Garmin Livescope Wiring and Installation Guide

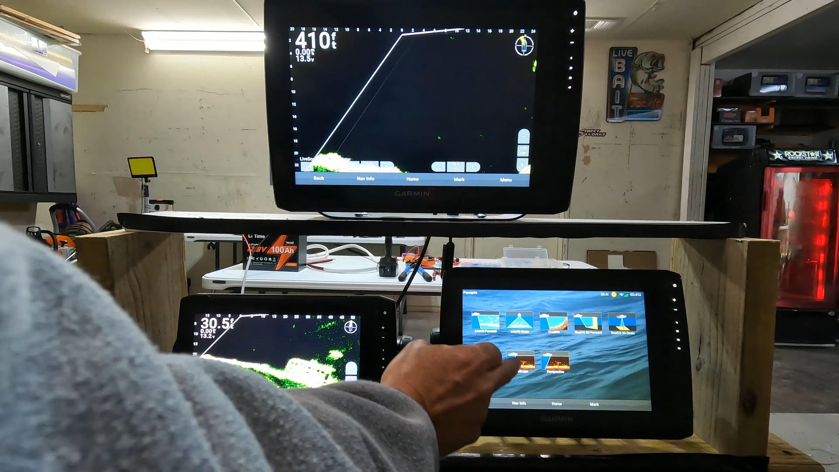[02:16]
And that's all three on same settings.
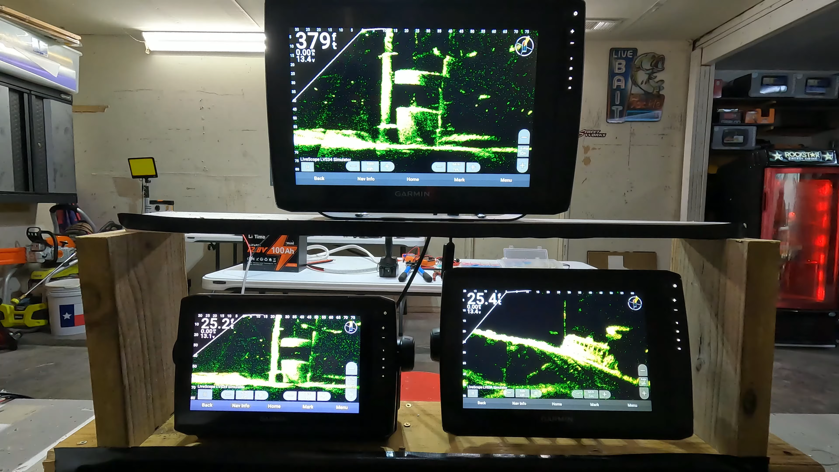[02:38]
See the 106 is at 13.4. 13.4.
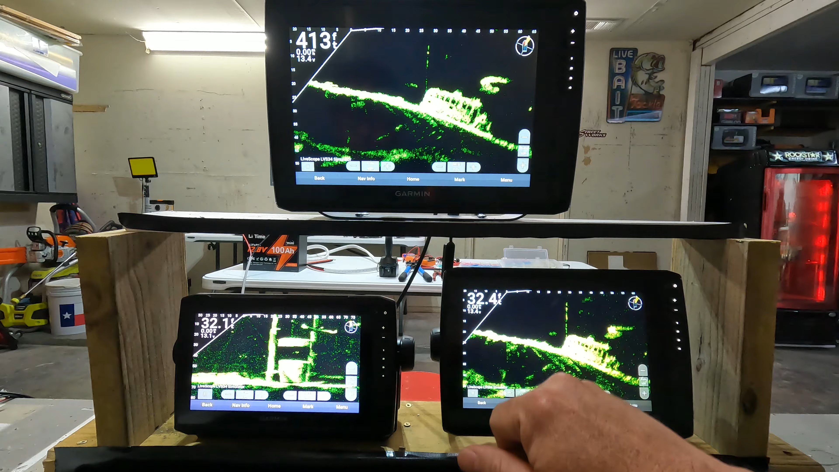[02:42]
The 126 and 13.1 for the 93. It's like the 93 always reads a little bit lower. So we're switching out our 10 gauge for 6 gauge.
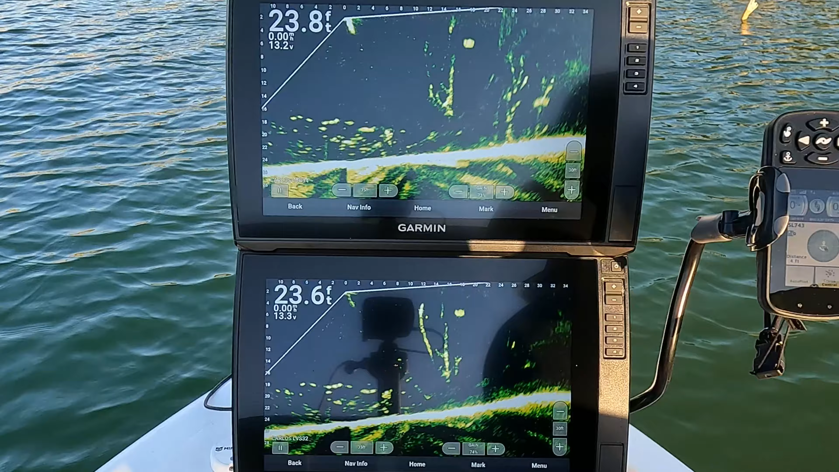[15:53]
Alright. This is the part of the day where. The picture just starts getting really bad. So. Whenever you lose that uh.
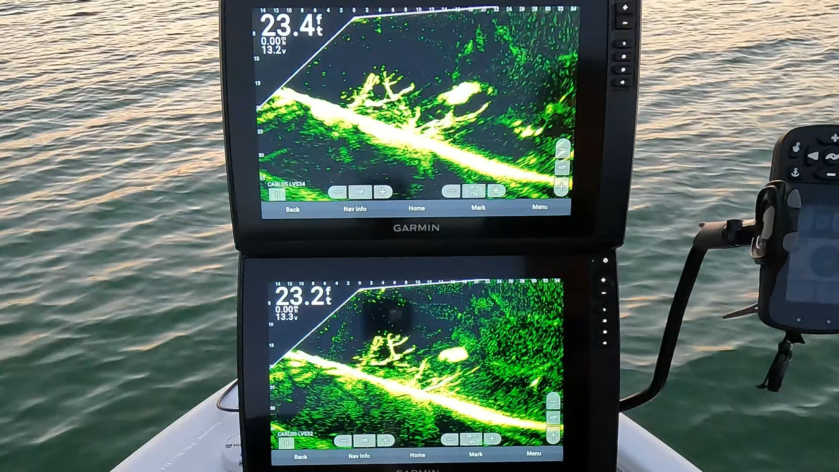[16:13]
That direct sunlight. Even if you're in the shade. Gonna get a lot of. Temperature changes in the water. There.